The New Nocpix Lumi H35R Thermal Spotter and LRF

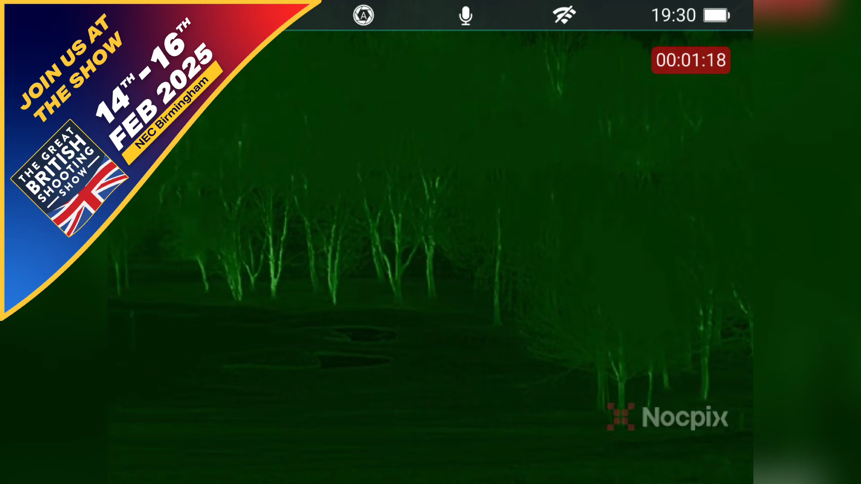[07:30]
Basically this just allows that while we're moving like this, it allows it that little bit of buffer space where
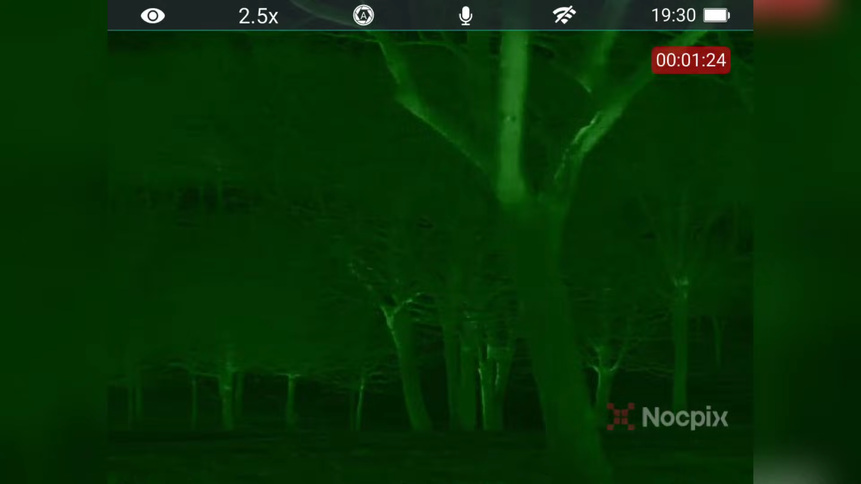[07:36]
it's not going to be jolty and all over the place as you can see like that.
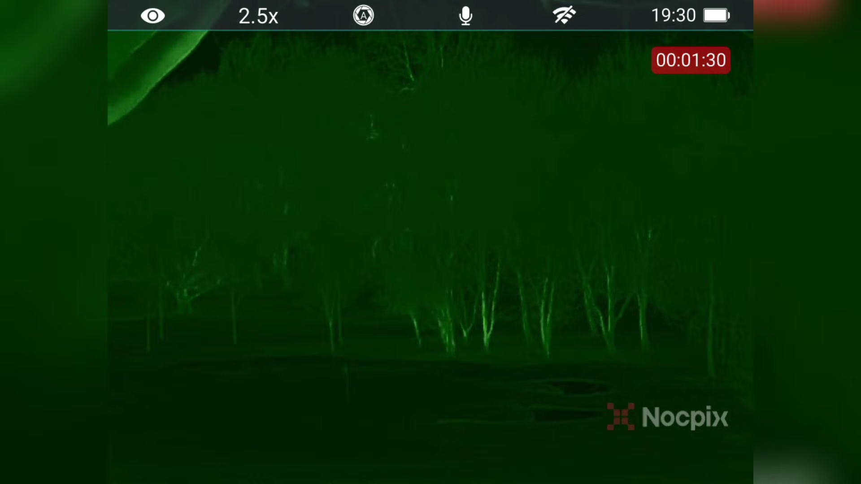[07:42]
Me personally, I don't like using it, so we shall turn that back off by scrolling down to there and turn that back off so I've got the full field of view which is absolutely stunning.